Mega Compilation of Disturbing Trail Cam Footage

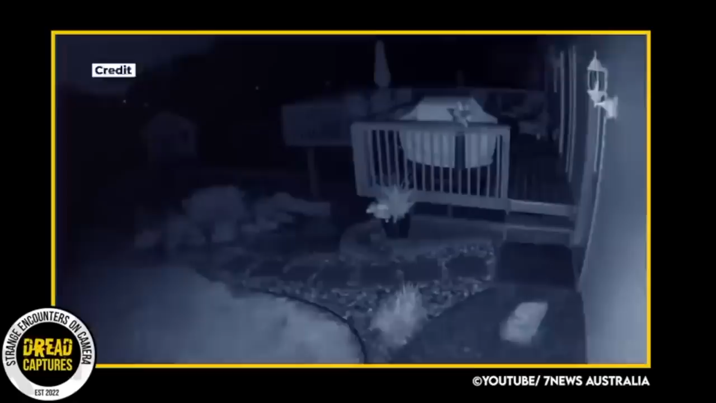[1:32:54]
And as you can see, the camera catches an apparition or spirit or phantom, something just gliding right through their back door. What is that? Usually, I would just chalk this up to a camera glitch or even some type of moth or bug. But knowing the couple's backstory makes it really creepy. Personally, I love videos like this.
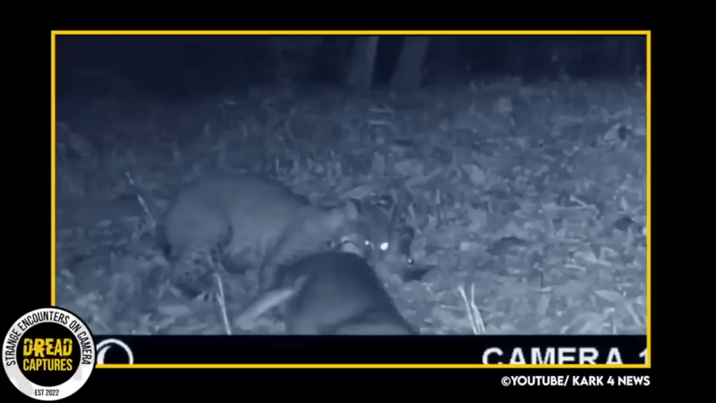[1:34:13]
But he's not mad at this hunter. What he captured on this camera is amazing. As you can see, a bobcat was captured taking down a deer. And if you look at the photos, the bobcat is a pretty good size. The man commented to the news that he sees bobcats ever so often and wouldn't be surprised to see it with a raccoon or a squirrel or something smaller. But taking down a healthy deer is quite the feat.